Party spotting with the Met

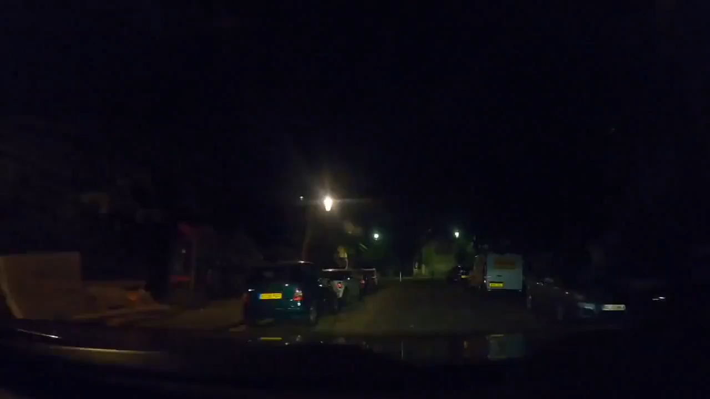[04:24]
so it's all quiet down here at the moment by the looks of it. So we are,
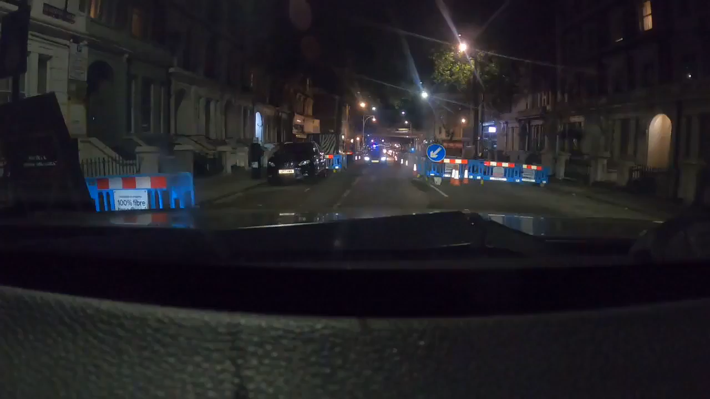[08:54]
So one TSG down there that's just gone on blue, so we'll just move that up a bit so you can see. Sorry guys. The police there. They're all getting out, so yeah. Well, it looks like we've got something somewhere, there's something kicking off somewhere. So we'll see what that's all about in a sec. It looks like TSG are
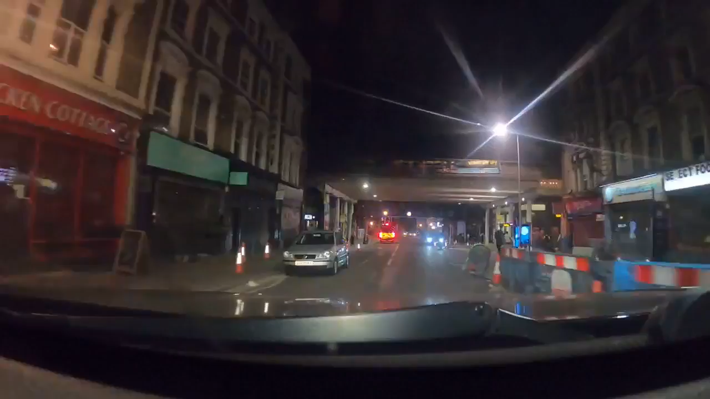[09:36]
so what we understand here, we'll just have a look, see what TSG might be. Like somebody's been stabbed or there's been some sort of altercation.
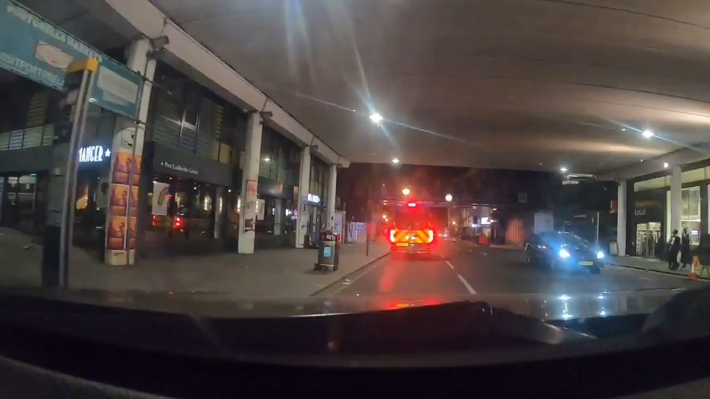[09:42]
So we think somebody's just been stabbed. Looks really down on this corner. Got a guy, got a police officer with a first aid kit. What are you doing? Don't have a look. We'll see what this lot are going. So I think they've gone to reports of a man stabbed or something. So we're just going to have a look down here. But with these guys,
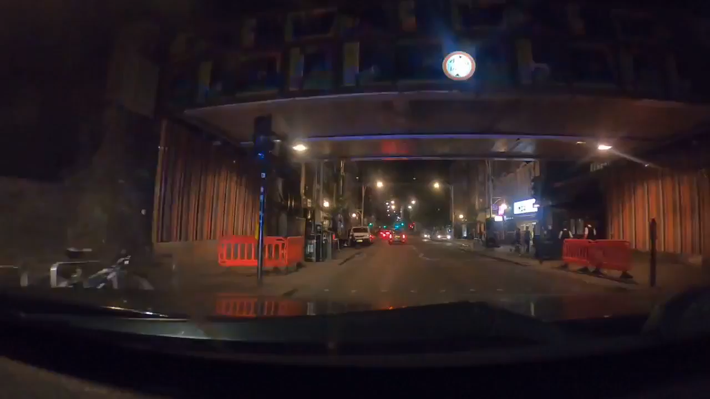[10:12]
so you've got TSG there and you've got a lot of police that are just starburst down. It looks like somebody's been stabbed in a... Exactly where it is. So somebody's been stabbed, I think somebody's been stabbed from what we can hear.
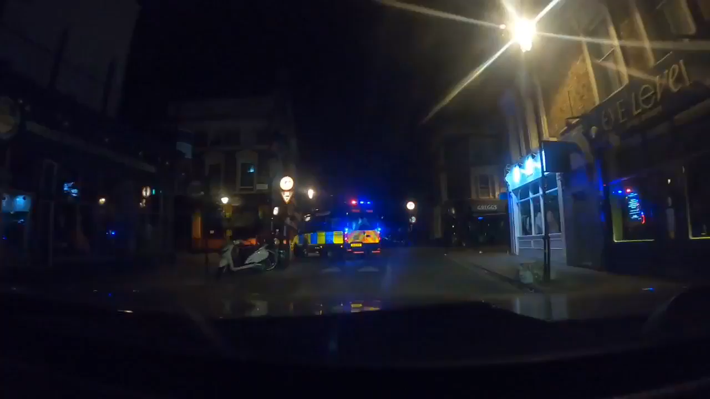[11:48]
So we're up on Portobello now. We reckon somebody's been stabbed.
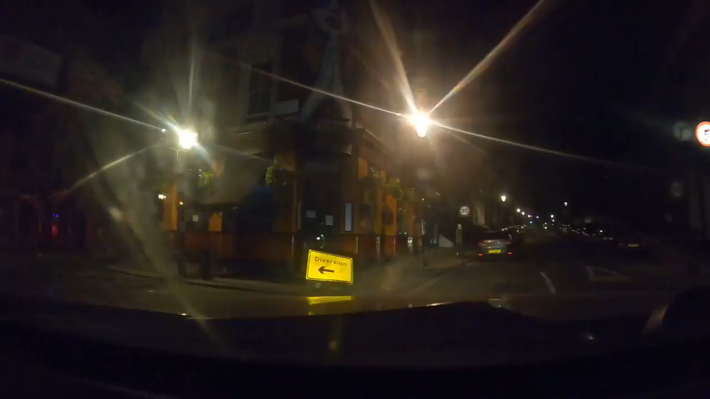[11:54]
Some sort of stabbing. But we haven't seen anything at the moment.
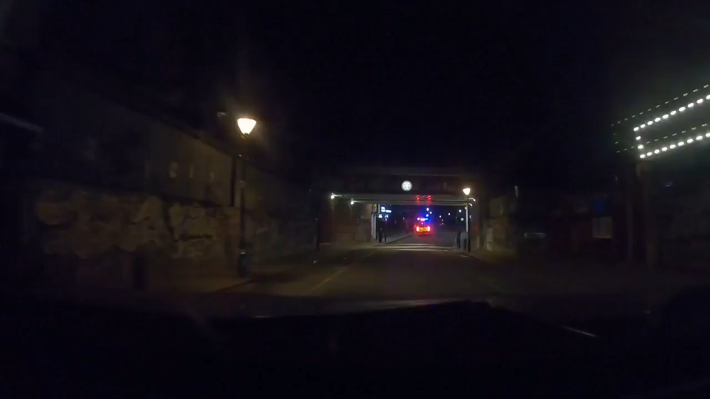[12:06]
Alright, there's somebody down here who's been stabbed. So we're outside.